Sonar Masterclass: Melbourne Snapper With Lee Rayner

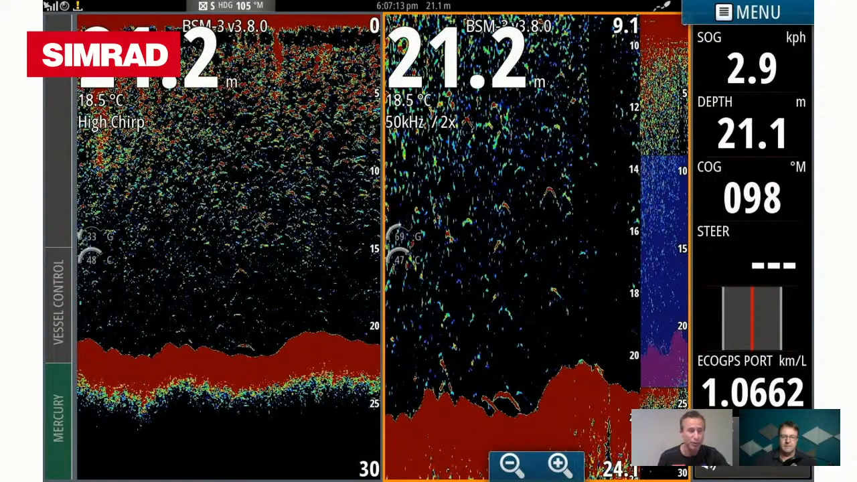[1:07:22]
On screen: water 18.5°C
like that i think you've got um there's just a lot of factors greg you've got weed you've got sediment in the water at times like it's not generally crystal clean water there's there's air bubbles there's just a lot you know just general flowing water i think that creates you know those these high chirp transducers are so good that they pick up all that stuff i think that's just part of it they're just that good yep yep so yeah it's a it's a double-edged sword isn't it it is yeah it is but but how good is
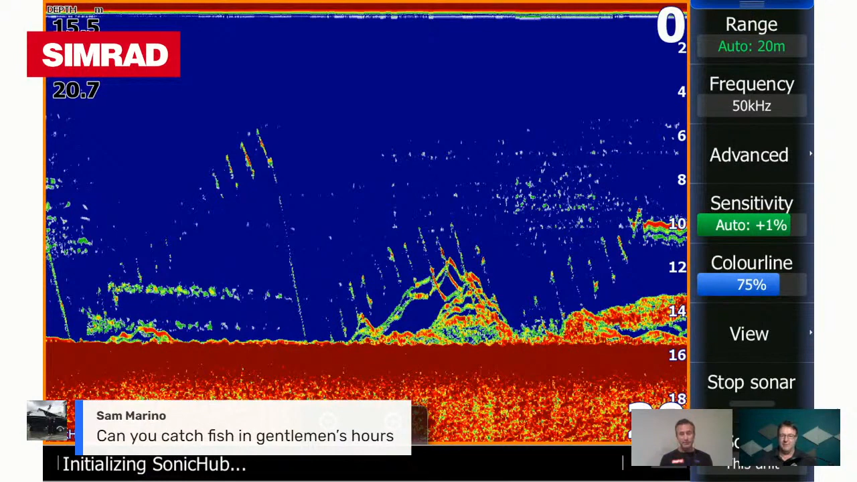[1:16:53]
we've already seen this screenshot do we want to keep moving all right keep moving so that's just a snapper and a micro g and you'll clearly see there what's
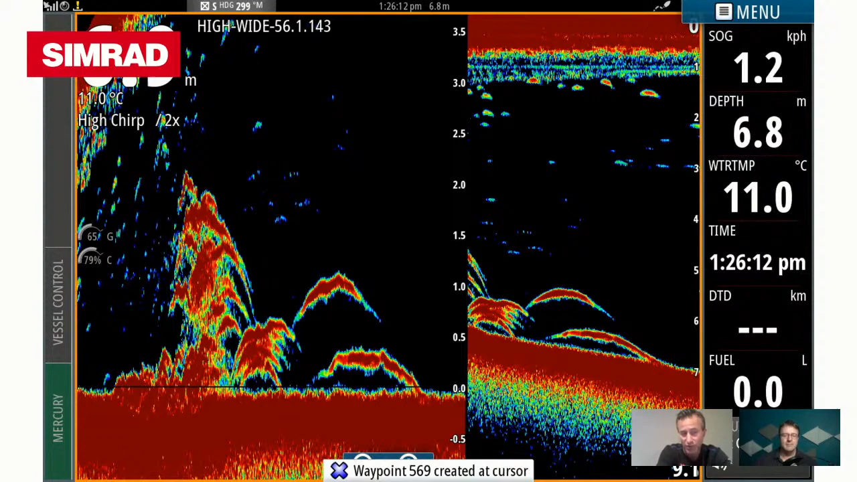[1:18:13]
On screen: depth 6.8 m, water 11.0°C, speed 1.2 km/h
sort of the right hand at left hand part of the screen there's a bit of structure on the bottom um so i'm sounding really really slow just to probably just pull the boat even out of gear as i've gone over those fish just to to get the best read i can and trying the best definition i can because that's it's cold water and the fish are not that active so this one here that one gets you excited you've got fish on the bottom you've got a column of bait that's deep red in color so even if i wasn't marking a fish there which we are that's sitting up sort of at 16 meters he's a few meters off the bottom even if
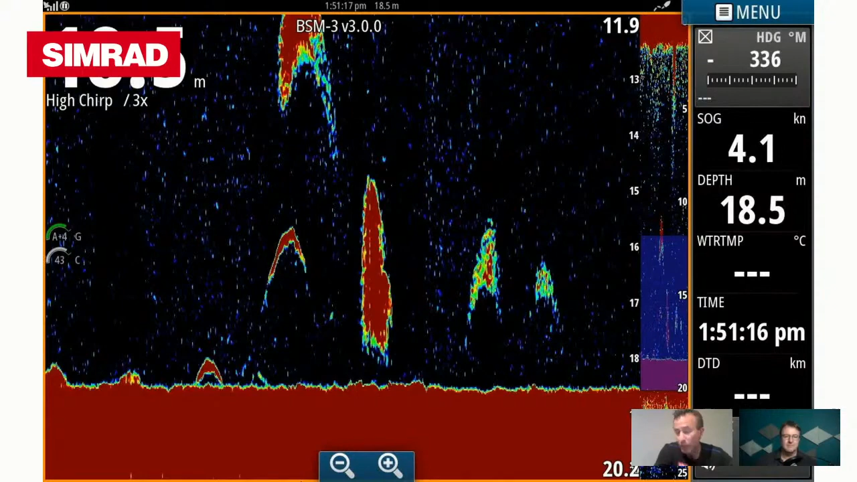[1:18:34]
On screen: depth 18.5 m, speed 4.1 kn
it wasn't marking a fish there greg i'd be pretty excited just by the the density of that patch of bait they've been red they've been they've been rounded up they've been squashed together and it's flat see how the bait's flat on on the side where the arches it's flat that means that fish is pushing that bait so the other one i think people need to realize you don't always mark the fish because he's only got to just be missed by that transducer beam but if you mark that you could go there's something going on there because of the density of
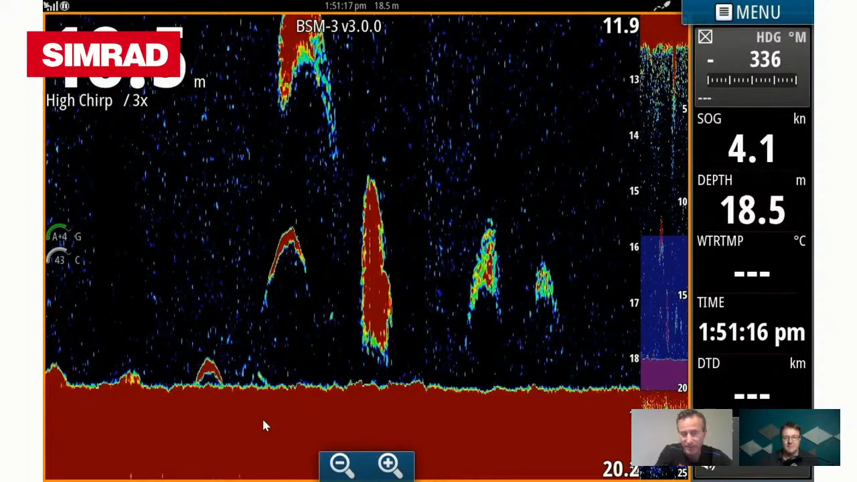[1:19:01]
On screen: depth 18.5 m, speed 4.1 kn
excellent all right now i have a feeling we might be getting towards the end of our slide deck mate yeah i think so i think so so this one here greg that i've put in is quite simply so someone asked earlier about if you just run in auto the great thing is you can run you can override your auto so i've got the auto at plus three okay so i've overridden what what the standards the factory setting would have come into at this scenario but what's interesting here is we've got one two you've got three you've got two good
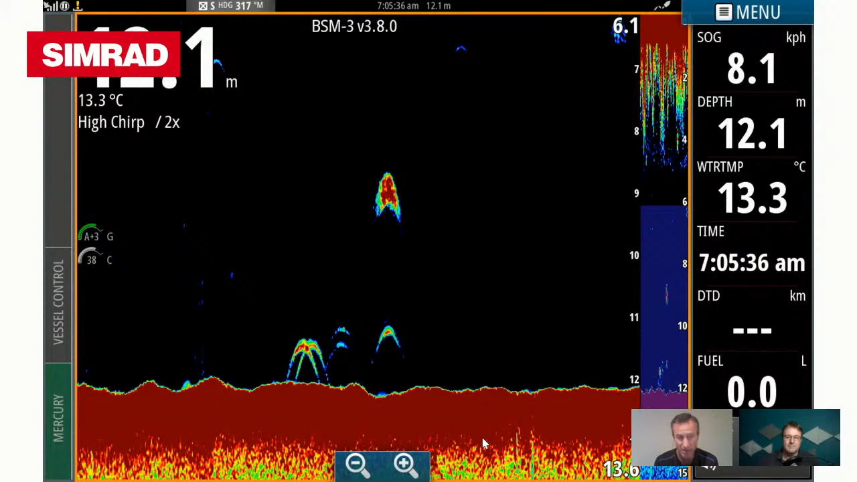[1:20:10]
On screen: depth 12.1 m, water 13.3°C
i reckon that's a fish i'll pump my gain up straight away and also go oh there's a fish there so always be prepared and always be playing around with your sound to get the best out of you in this scenario yeah yeah good stuff let me just see if we've got one more no that's it mate